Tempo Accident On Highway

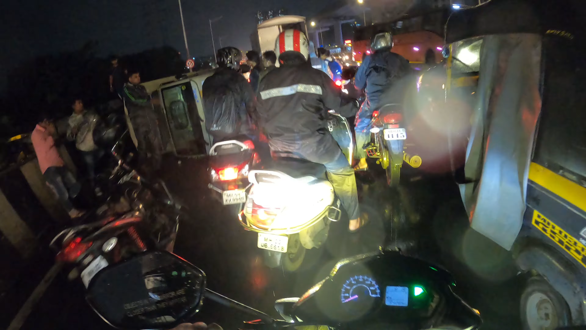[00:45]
अरे रे ये गाइस ये देखे आपे टेंपो गोरेगाओ के हाइवे पे उल्टी
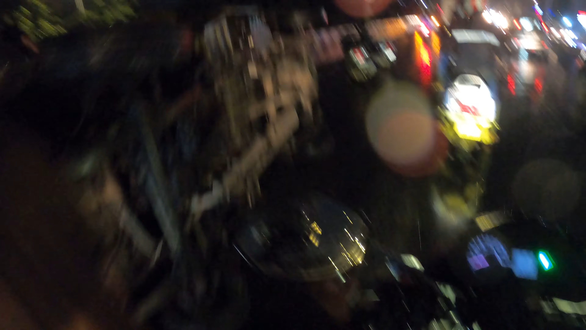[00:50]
हो चुकी है तो बारिश में आप लोग अपना गाडिया बहुत ध्यान से चला है देखिए ताकि ऐसा कुछ सिटुएशन नहीं आए तो टू-wheeler कोई नहीं फोर-wheeler को भी बहुत संबाल के चलना पड़ता है हाईवे पे
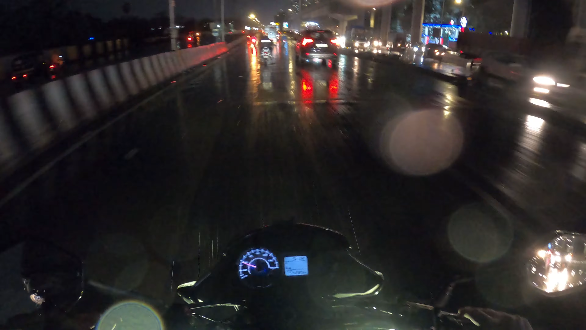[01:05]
एक और चीज में बता दू मेरा फॉग लेट का जो बटन है वो खराब हो चुका है तो मुझे ये देखना पड़ेगा कि क्या है इसका होब दुखान वाला वापे हो साड़े नो दस बचे के आसफ़ दुखान बंद ओचा है लेकिन चलिए
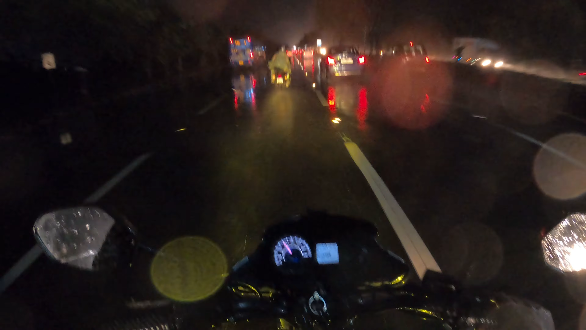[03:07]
थो अफ़ान वाला बारिशार है आप देख सकते एक दम जबरदस्त बारिश आ रहा है भाई तो देखते है जल्दी जल्दी जल्दी जल्दी पहुच्छते हैं